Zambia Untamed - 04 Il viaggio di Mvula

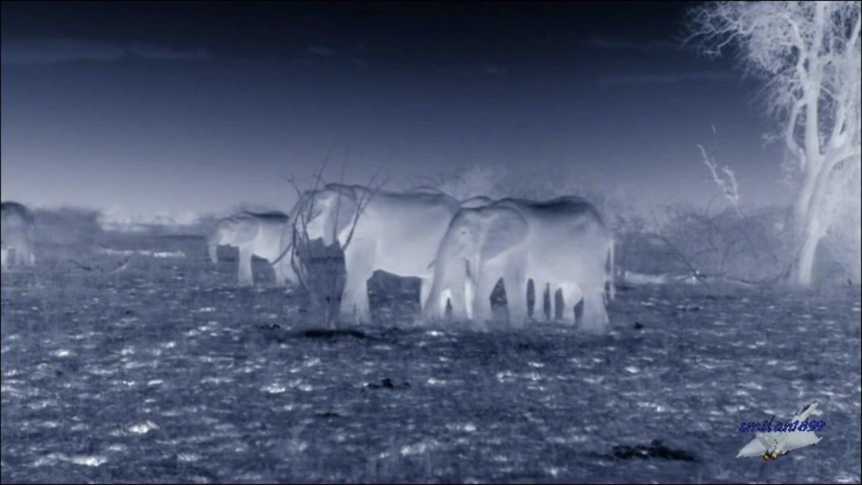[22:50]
la mandria si assicura di tenere d'occhio i cuccioli anche se non riescono a vedere i predatori sanno che ci sono
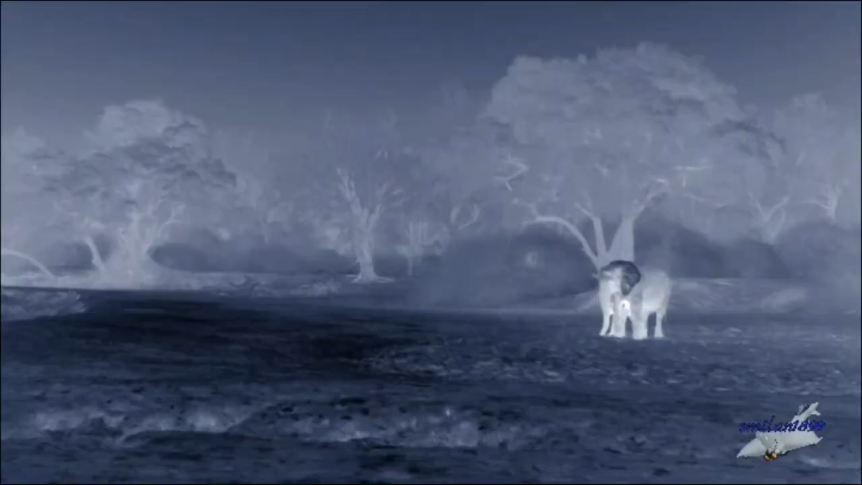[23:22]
arrivano degli altri elefanti anch'essi in cerca d'acqua
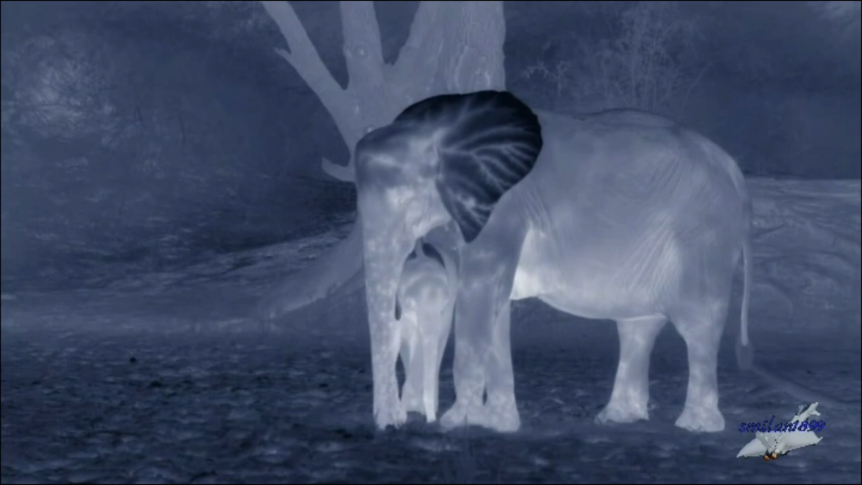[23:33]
questa giovane madre e il suo piccolo di due mesi non hanno la protezione di una grande mandria il cucciolo è sfinito gravemente disidratato e troppo stanco per continuare